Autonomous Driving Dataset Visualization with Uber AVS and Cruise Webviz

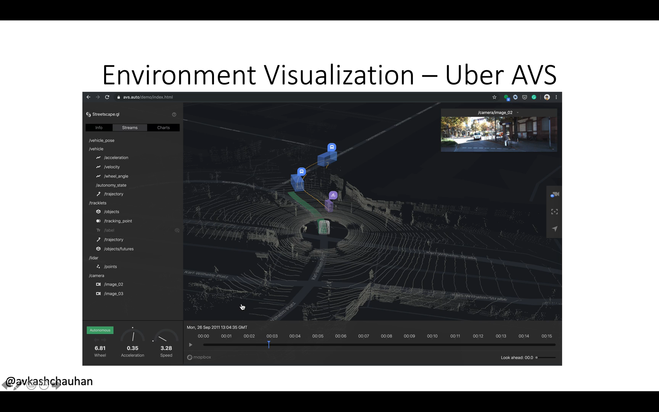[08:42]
we will jump directly to the environment visualization and we will be using uber avs which use underneath x-phase and then we will be using a cruise web which
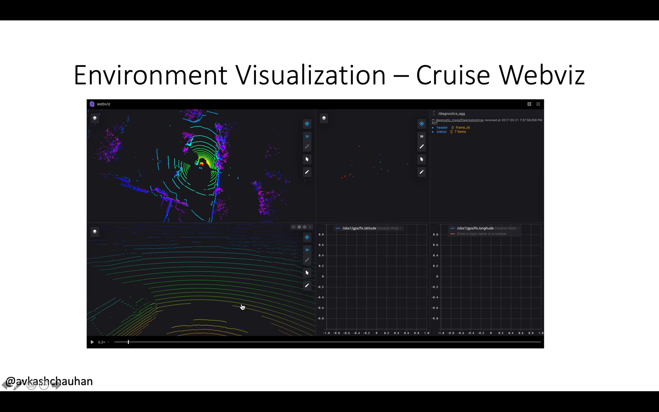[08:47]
using uh which is using the ros bag files so let's go directly jump into the
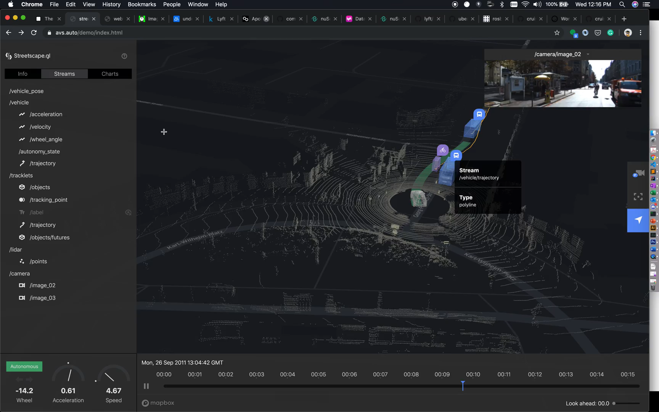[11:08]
if you are looking into the velocity uh velocity is visible or not wheel angles are visible so these are the more of uh okay uh here you could see that what's the trajectory of this vehicle where it is really going so this is like more of a vehicle related information which is collected from various sensor
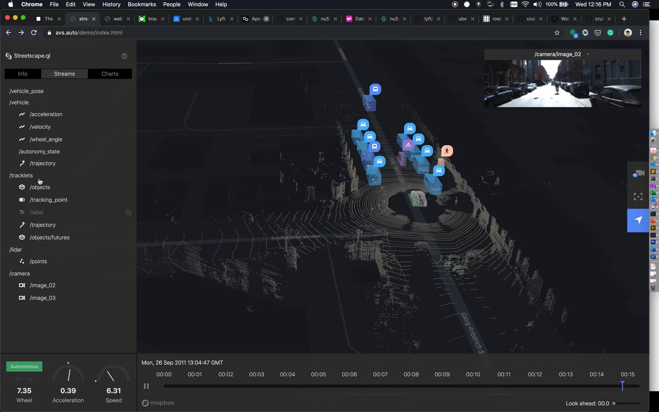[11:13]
here you could see the tracklets if you look into the tracklets with okay and here visualizing them and non-visualizing them you could see objects are visible uh different tracking points
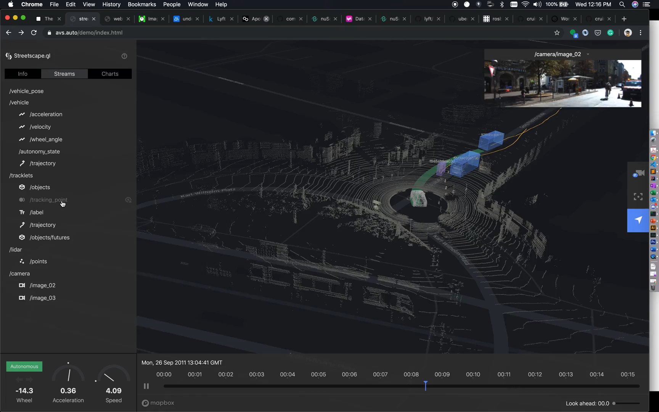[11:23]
you could see the tracking points are visible or not the labels which really talks about okay what available uh what kind of objects are available on the street uh their trajectory here you could see the trajectory is really being defined and finally the objects and their features so you could see here the labels are also available uh depending on that okay
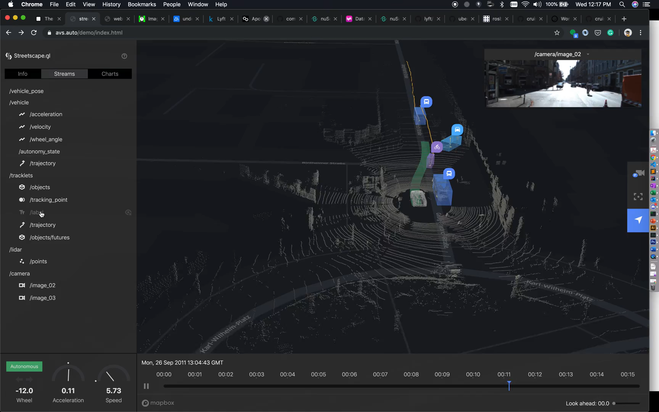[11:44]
so for that reason so labels and then the types whether it's a pedestrian
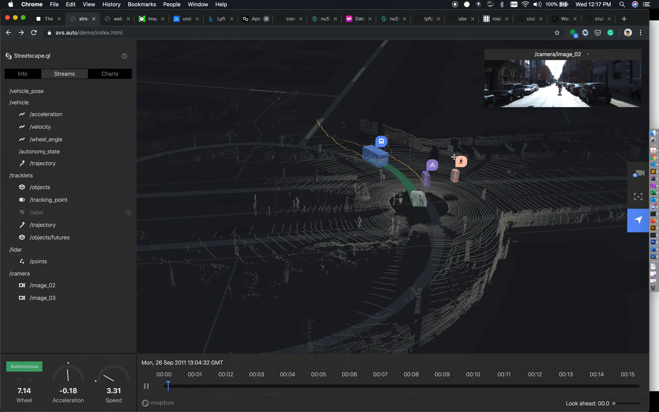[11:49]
it's a car uh okay and then the bounding box are also around it lidar uh all the lidar world is really available here you could see lidar world uh
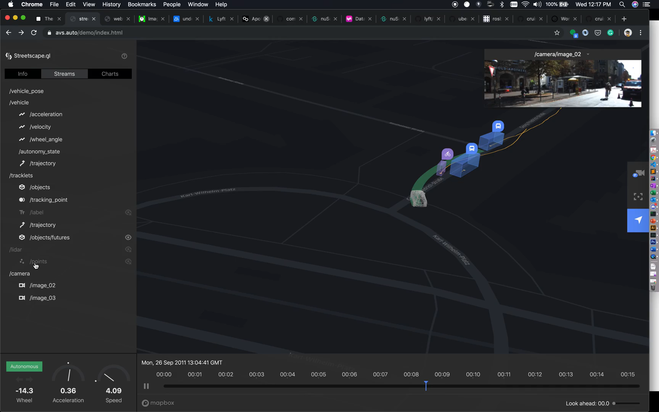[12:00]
if you really do not want to see or you want to see that is also available finally the amazes you could see that which amazes are visible which amazes are not so you could see here now
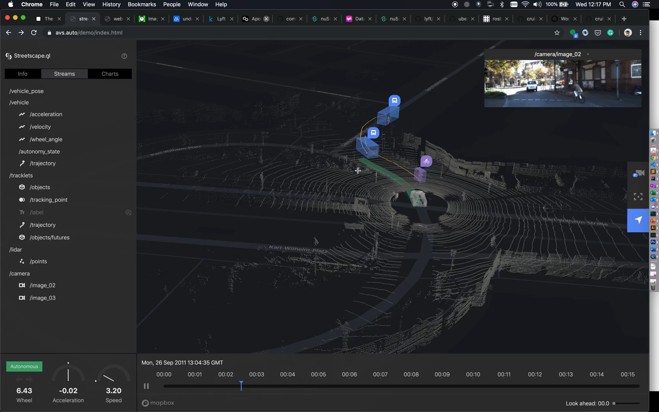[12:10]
when we are watching this world we have ability to see the different views of camera here you could see that we have the top down view for the same world which
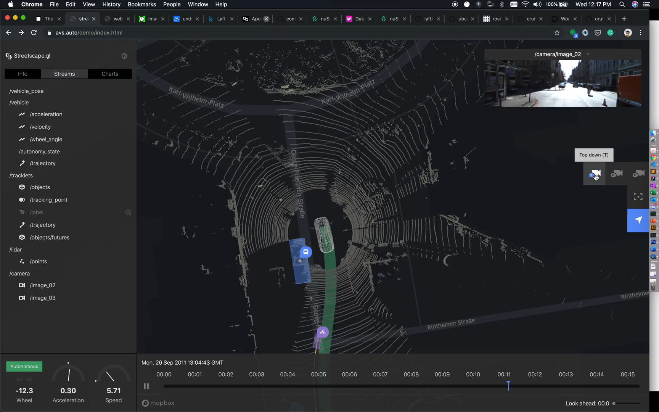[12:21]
is uh loaded and again remember this is uh this is a kitty data set so we are looking into the kitty data set where the visualization is built from available from top view or
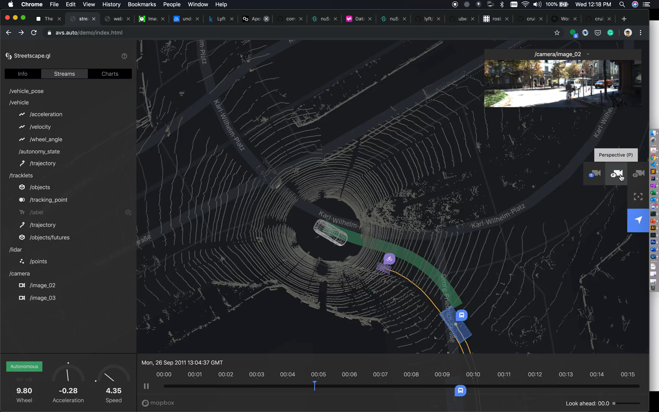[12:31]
we can have the perspective which we are looking just behind the car how the car is really and then at the real time you could even match the bicycle list is here and very quickly
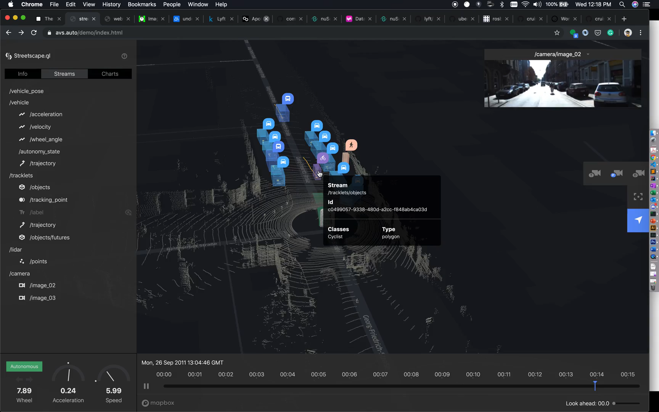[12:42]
you can see that bicycle is still there a pedestrian it was there so those things are uh you
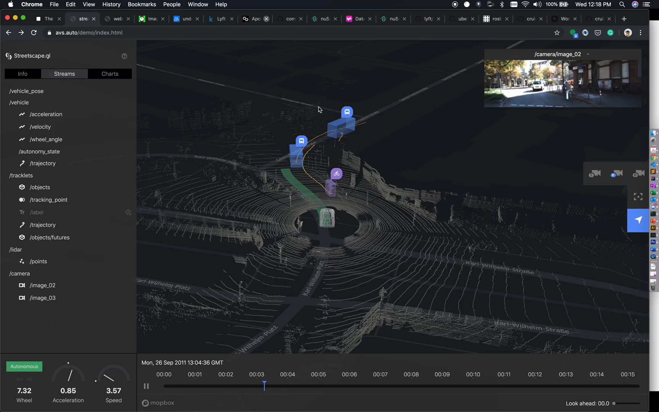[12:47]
could really see that how your car is really uh how the data is really being rendered in real
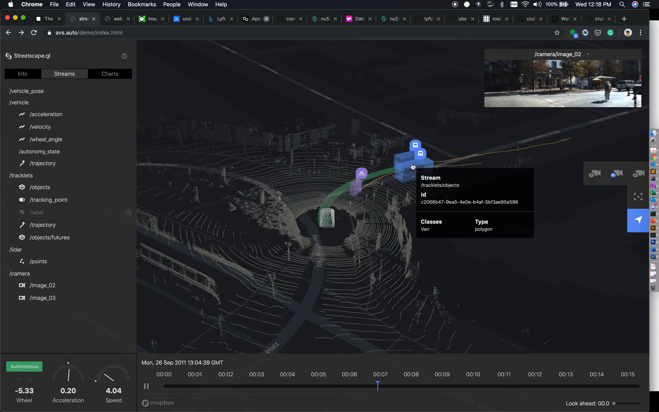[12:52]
time once we took here you know you have the ability to uh zoom in so for example if you want to zoom in zoom out you can also use that you want to centralize all that
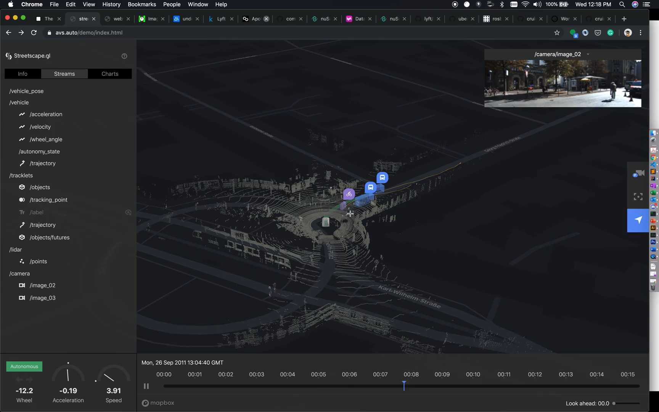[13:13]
information you will enter here so if we look into data set and we will change from kitty to
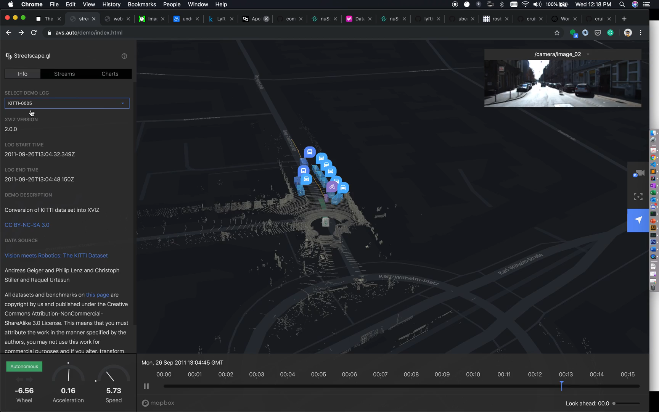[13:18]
a new scene data set as soon as we load this data data and the data set is about 18
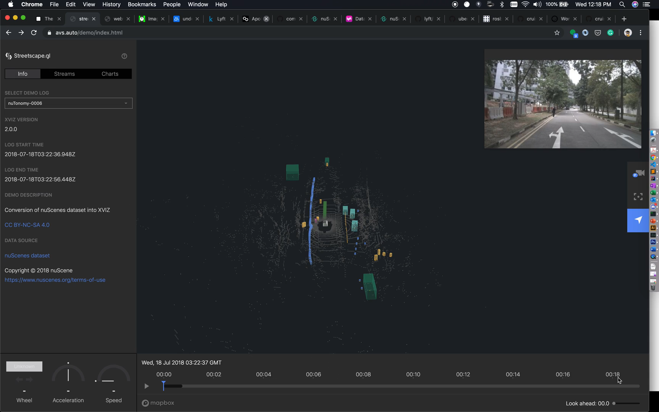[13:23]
second data here uh we will let it load and once the data set view is really being loaded we can look into the stream here you could see everything is very different now it has a lot more data points so within the vehicle we have the different data points available related with vehicle labels we have humans uh if there is availability so you could see adult child even wheelchair stroller uh you know personal mobility and movable objects we